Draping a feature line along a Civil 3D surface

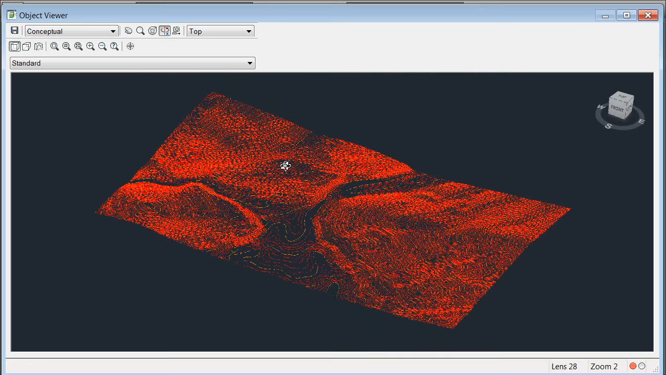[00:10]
Let's orbit this up and we can take a look at some of the relief. Let me close the surface.